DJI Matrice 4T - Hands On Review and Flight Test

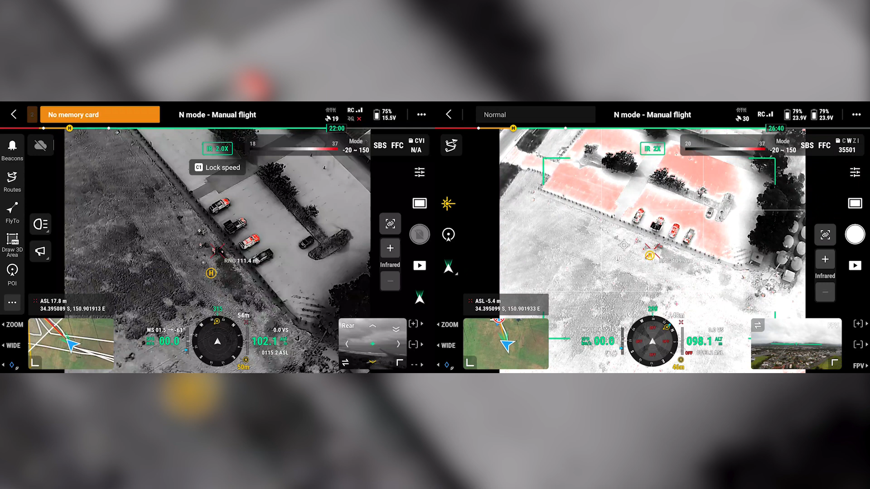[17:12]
So that's a really good example. We'll go FCC. So that'll do the calibration. Yep. Interesting how this is so much darker. Yeah, it is, isn't it? On this? It is. This has this high res as well. I'm not sure about it. So I just hit the mode button. Mode.
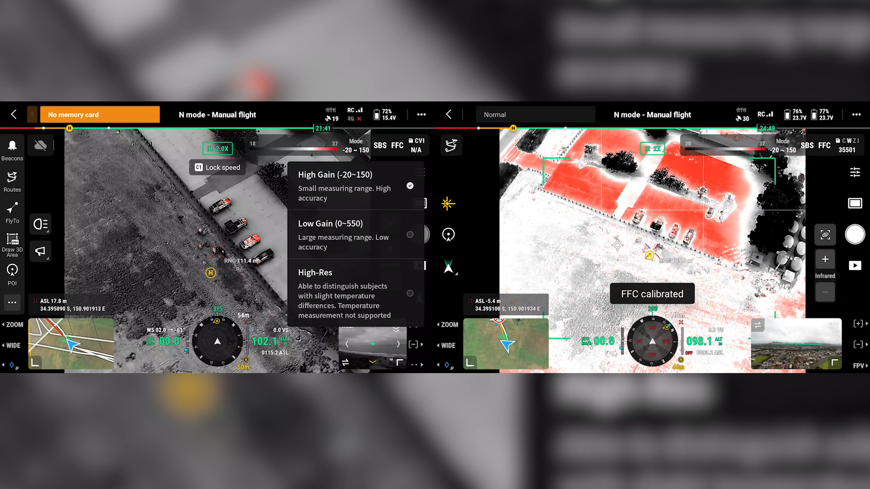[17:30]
Loading. Oh, it's just wicked out. Yeah, I must not have high res. Wow. That's a noticeable difference, isn't it? Yeah, so like for the lines, you're getting a lot more detail. Absolutely. And you're zoomed out too. Yeah, so you can see the difference here with standard high gain. Yep. We lose all the detail of lines, things like that. But as soon as we go into the high res, using something similar to the Fleur MCX,
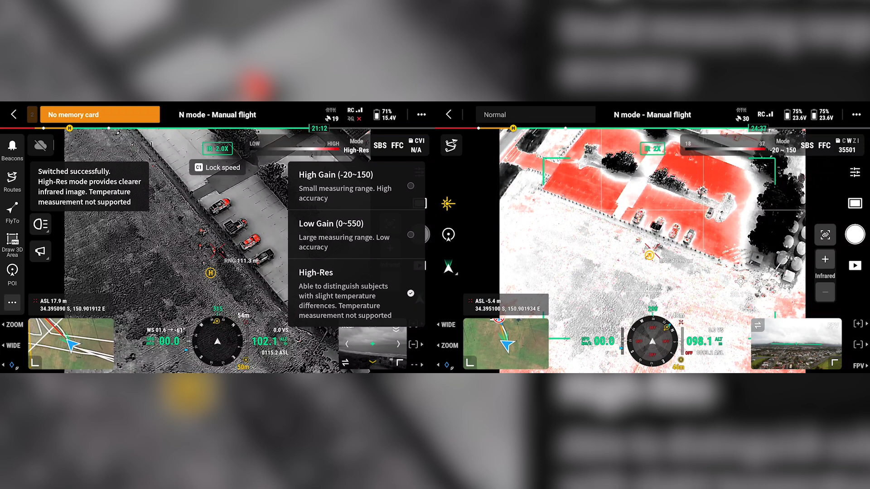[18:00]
where it overlays the RGB and then brings a contrast out from that. But you can see how easily these people are popping here. Yeah, that's phenomenal. So we've gone over pretty much a lot of the new features of the new Matrice 4T and what it has to offer.